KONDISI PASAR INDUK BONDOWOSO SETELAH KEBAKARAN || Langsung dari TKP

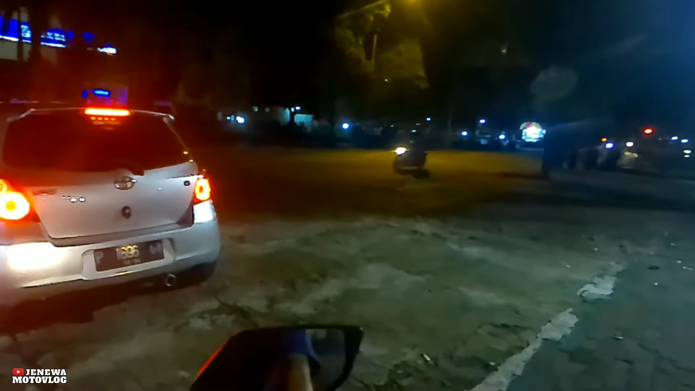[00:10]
tempat kejadian kebakaran yang ada di Bunda Woso oke kali ini saya ditemani dengan teman saya yang satu tempat kerja dengan mas Krishna yang akan sebagai penunjuk jalan ke tempat lokasi tersebut oke simak terus video saya dalam
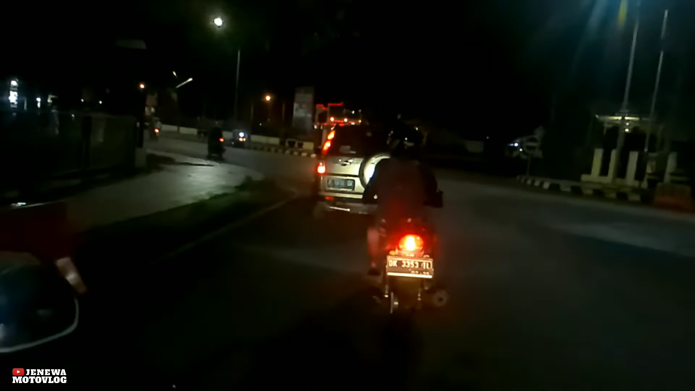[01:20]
dan di sebelah kanan ini ada Polres Bunda Woso ya cuy sebelah kanan ini dan lokasinya itu kayaknya cukup deket cuy dari tempat kerja aku cuy sebelah kiri ini ada jualan buah buat yang mau beli buah bisa disini aja
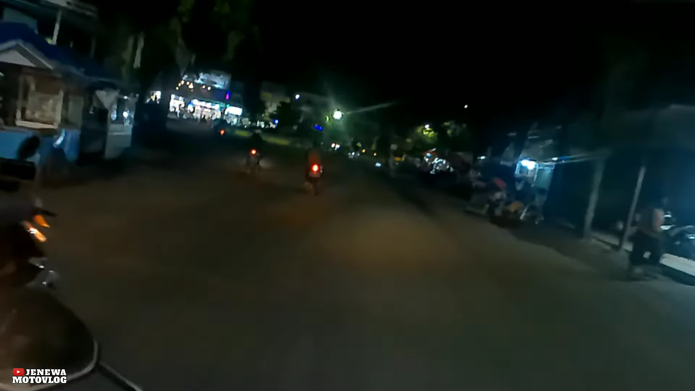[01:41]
oke dan aku sekarang sudah sampai ya cuy lokasinya itu ada di bunderannya itu cuy bunderan Bunda Woso cuy kalau tahu kalau orang-orang Bunda Woso biasanya tahu ya
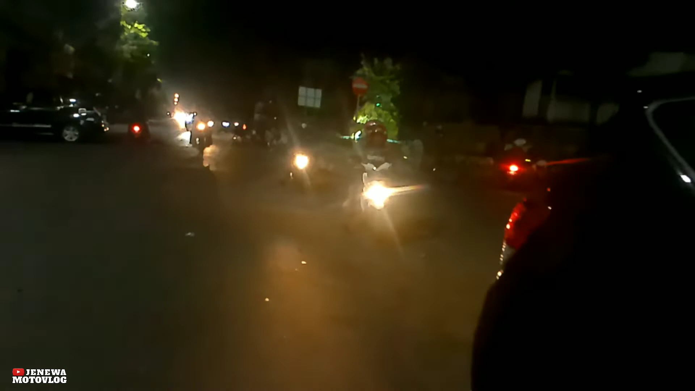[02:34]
oke cuy jadi kondisinya seperti ini cuy masih ada mobil polisi yang jaga